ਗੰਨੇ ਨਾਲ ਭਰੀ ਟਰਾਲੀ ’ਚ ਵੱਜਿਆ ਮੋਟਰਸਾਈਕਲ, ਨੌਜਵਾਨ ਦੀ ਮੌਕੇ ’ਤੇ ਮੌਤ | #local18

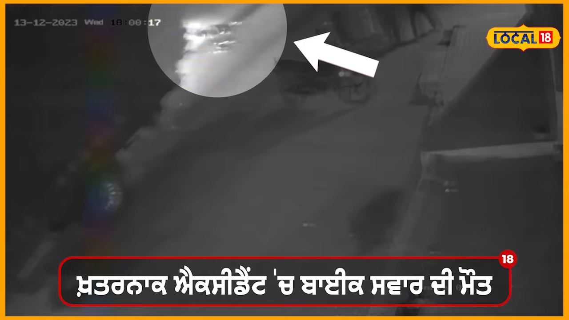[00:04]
एक प्यानक साड़की हाथ से दे विच्च बाइक स्वार नौ जुवान दी मौत हो गई दस्दिये की गन्य दी ट्राली दे नाल बाइक